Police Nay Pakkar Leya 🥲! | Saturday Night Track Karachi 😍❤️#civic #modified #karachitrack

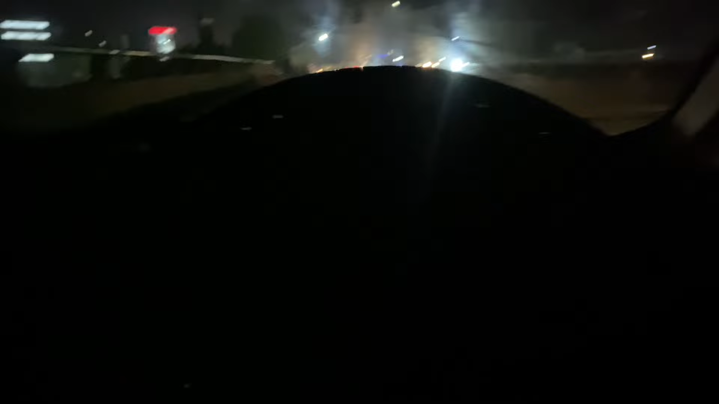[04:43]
भाइयों अभी जो है पुलिस वाले ने रोक लिया, डिफेंस से पहले ये रहा, डिफेंस सही है, उससे पुल इधर से अंदर जाते बलूच का पुल उतरने के बाद इधर अंदर जाते तो डिफेंस आता भी, लाइट बंद करके वीडियो बना रहा हूँ, पीछे गाड़ी रोकी भी हमारी,
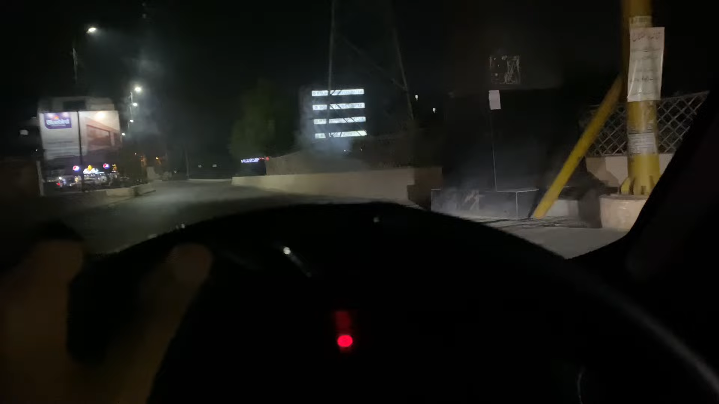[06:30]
थाना भी ये सामने ही है, लाल बोर्ड के नीचे थाना है, बोल रहे भाई डायरेक्ट डायरेक्ट अंदर लेके चलो दोनों को।